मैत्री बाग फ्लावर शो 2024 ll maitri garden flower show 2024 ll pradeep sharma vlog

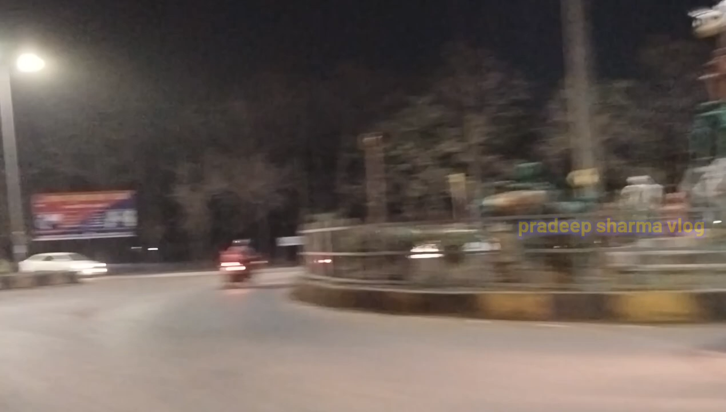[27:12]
घर यह रोड जाते फुलकाओं के लिए सामने तालपुर पढ़े है भाई तालपुरी यह